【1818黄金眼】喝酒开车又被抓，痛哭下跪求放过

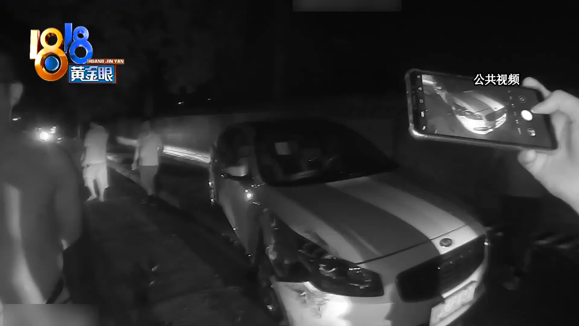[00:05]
交警赶到事故现场地上散落着很多车辆零部件被撞的轿车车头受损严重赵氏车辆的轮胎被撞掉了一个赵氏司机周某不在
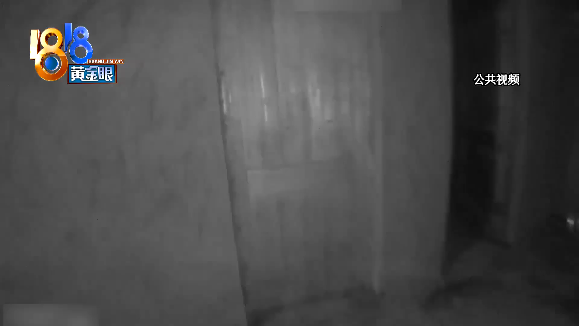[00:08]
现场在场群众说周某躲进了附近工地的工棚喝了酒敢做敢当好不好